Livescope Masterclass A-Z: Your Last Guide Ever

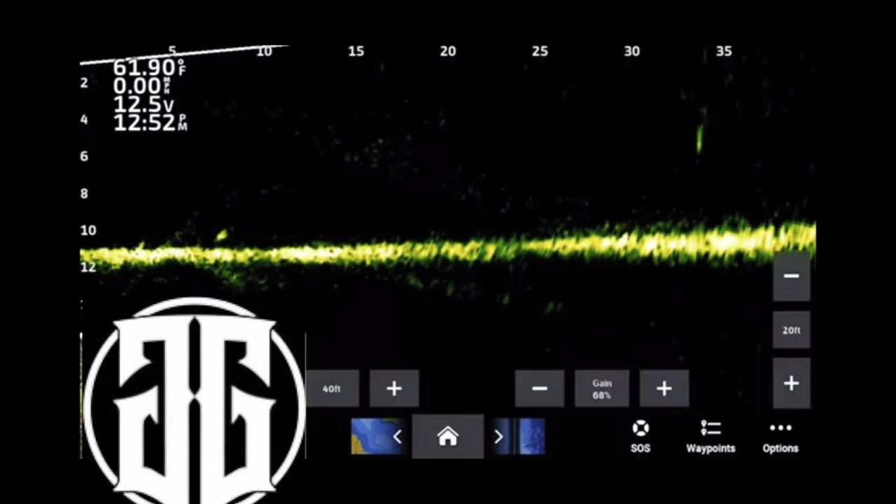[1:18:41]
On screen: water 61.90°F
what you give up in screen size is well worth the advantages that you're going to gain, uh, in detail, target separation and crispness of your picture.
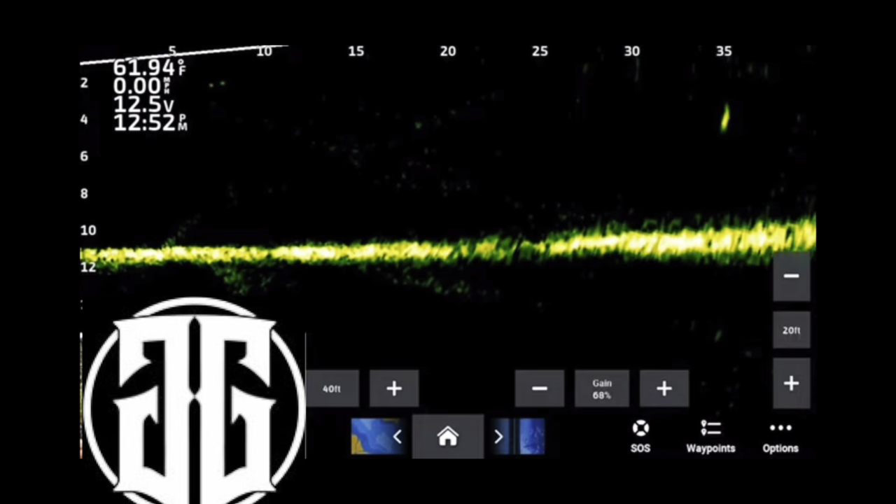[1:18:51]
On screen: water 61.94°F
And by doing that, that way you can actually take color gain and noise reduction, reduction, TVG, and use those to clean up your picture even more.
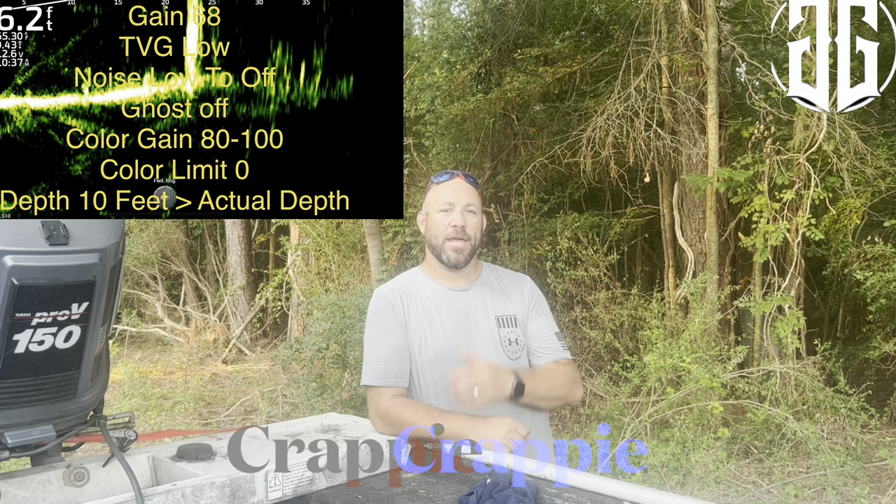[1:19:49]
When I am crappie fishing, okay, I, I do, uh, do a few things. I'm going to put my gain on about 68. I'm going to put my ghost tree off. I'm going to put my noise control on low.
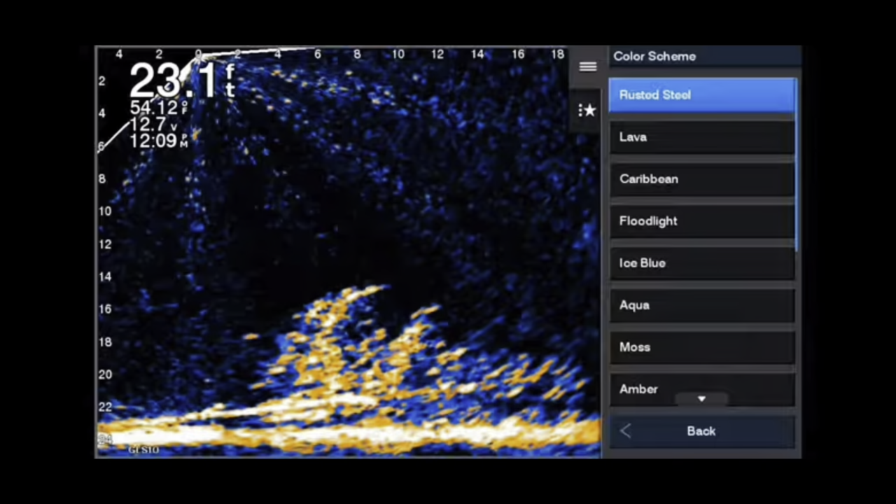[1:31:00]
On screen: depth 23.1 ft, water 54.12°F
This is a big tree fell down. It's got some crappie in it. It's a spot that I fish often. But I want you to notice, I'm going to go through each and every one. I'm not going to call out every name of every color palette. It's visible in the top right-hand corner.
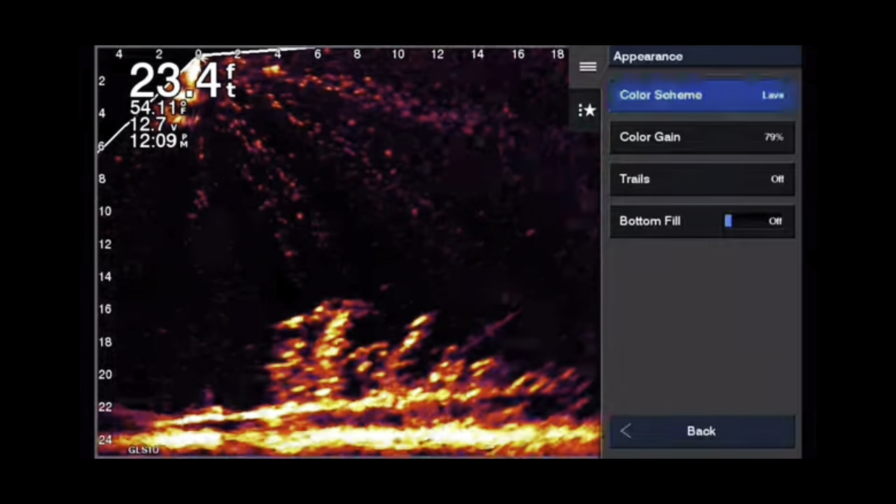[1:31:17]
On screen: depth 23.4 ft
But what I want you to pay attention and notice is,
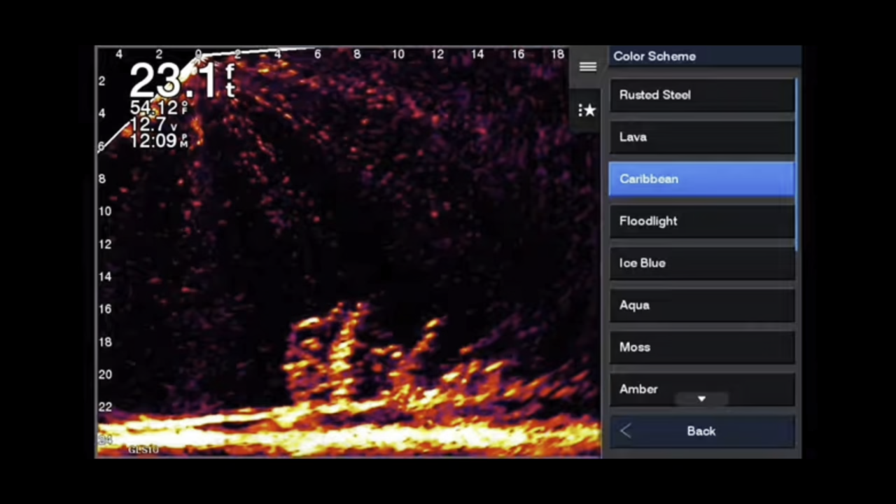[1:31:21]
On screen: depth 23.1 ft
first of all, the artifacts coming out. That's number one, to notice how the artifacts change.
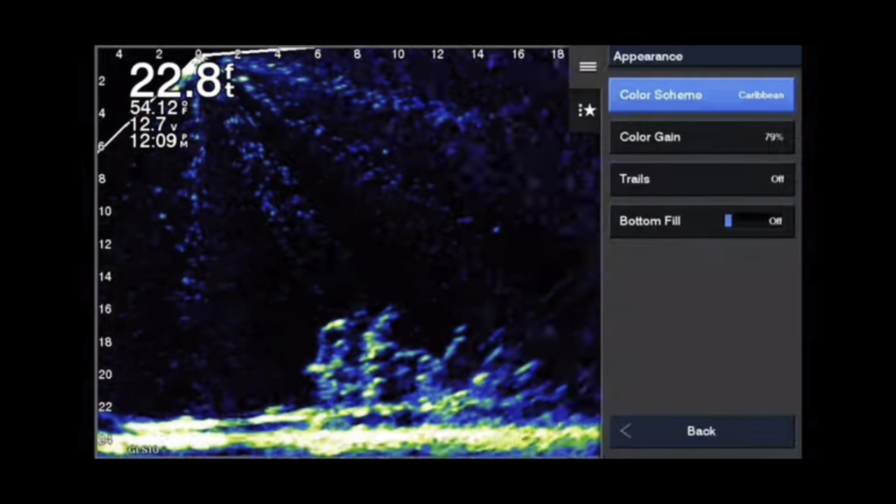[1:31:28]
On screen: depth 22.8 ft, water 54.12°F
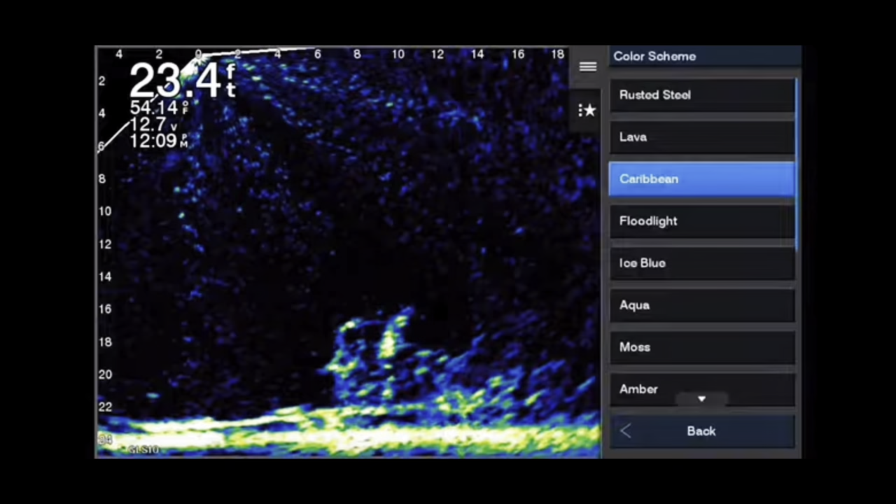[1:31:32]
On screen: depth 23.4 ft, water 54.14°F
Secondly, I want you to notice how the detail of the tree changes.
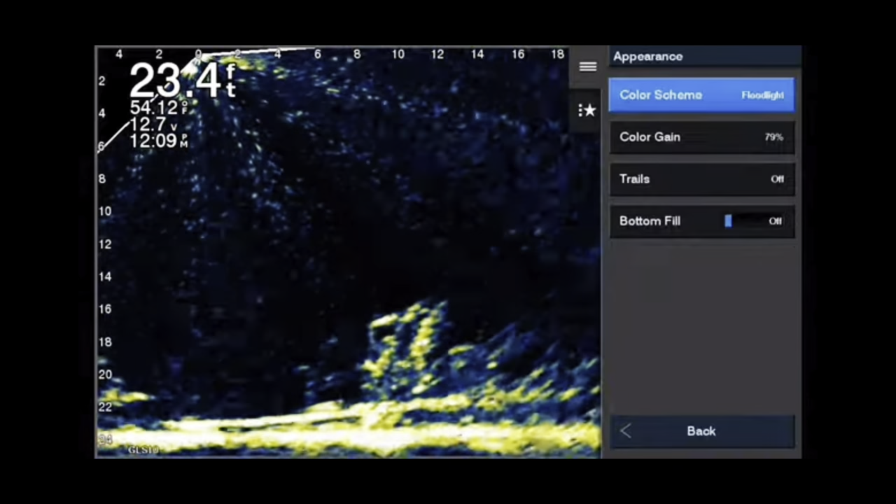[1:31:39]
On screen: depth 23.4 ft
And then thirdly, I want you to notice how the target separation changes.
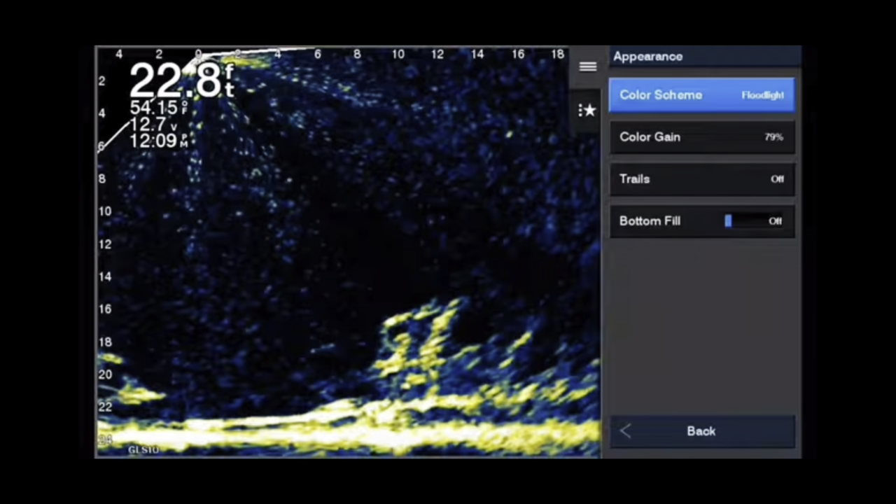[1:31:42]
On screen: depth 22.8 ft
Some of these allow better visibility in daylight hours.
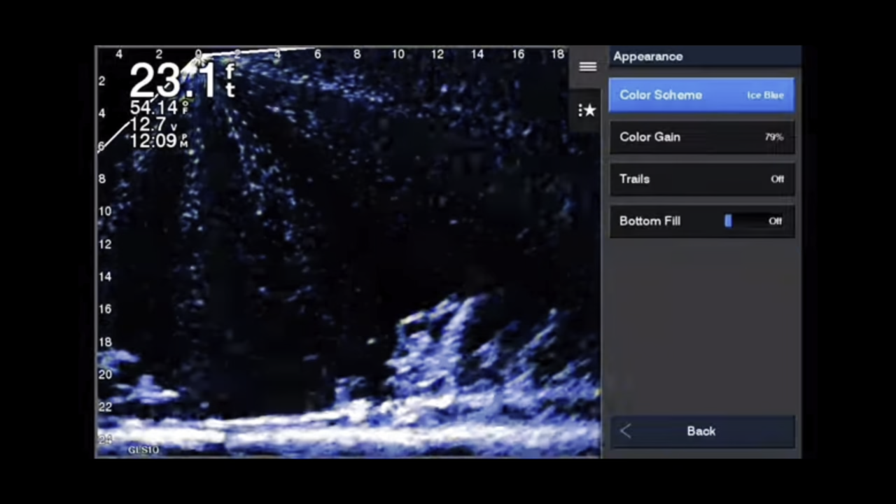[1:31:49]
On screen: depth 23.1 ft
Some of them are better for nighttime hours. I would say, for example, ice blue.
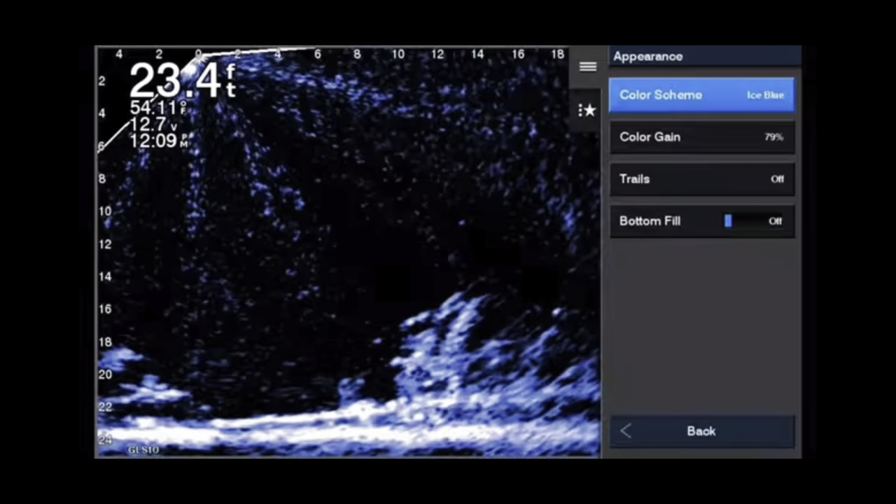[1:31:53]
On screen: depth 23.4 ft
Very good on the eyes. It's great for nighttime view, but it doesn't have a lot of contrast.
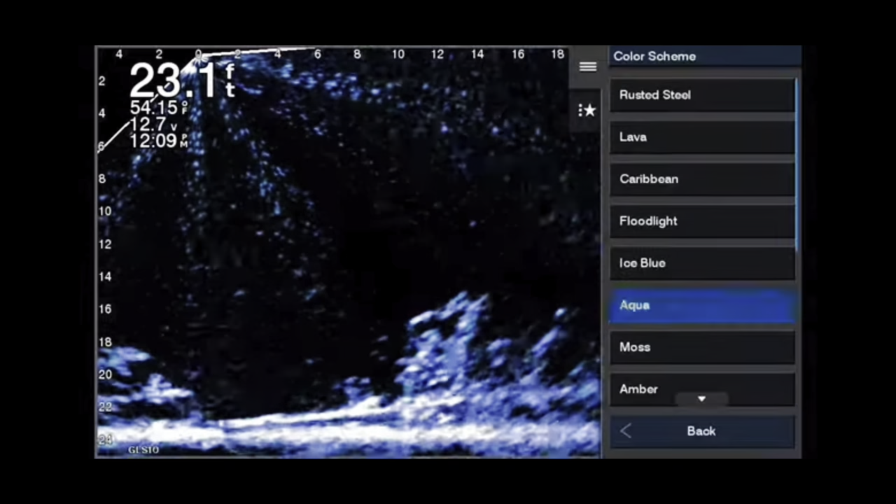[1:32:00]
On screen: depth 23.1 ft
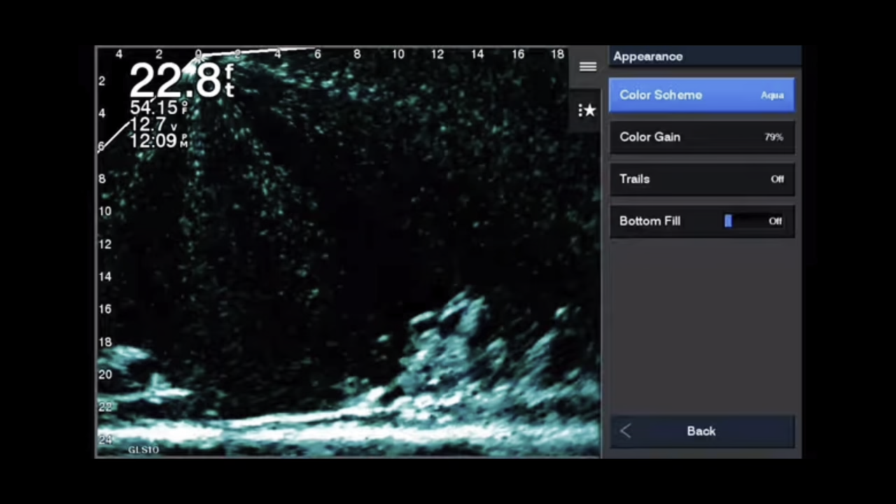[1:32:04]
On screen: depth 22.8 ft, water 54.15°F
There, you know, there's, you know, aqua would be great on the eyes. And, you know, but once again, not a lot of contrast and target separation.
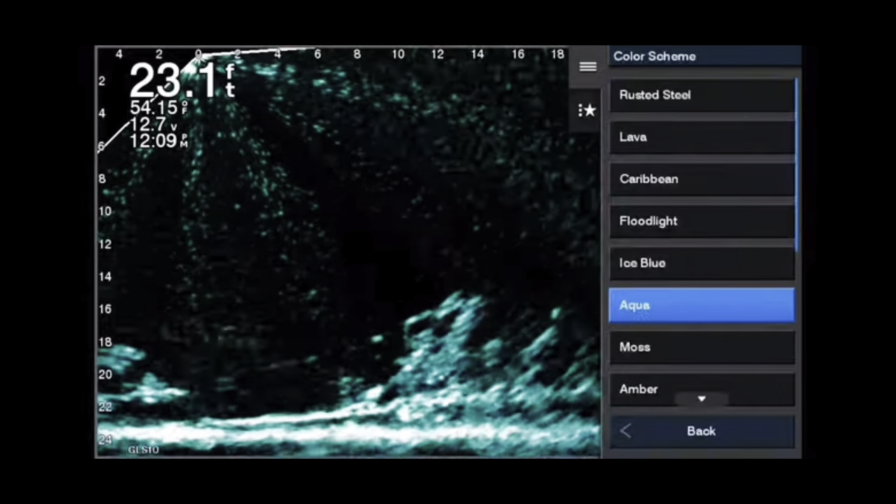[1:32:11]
On screen: depth 23.1 ft, water 54.15°F
Now, moss, which is my absolute favorite for daytime. Great brightness.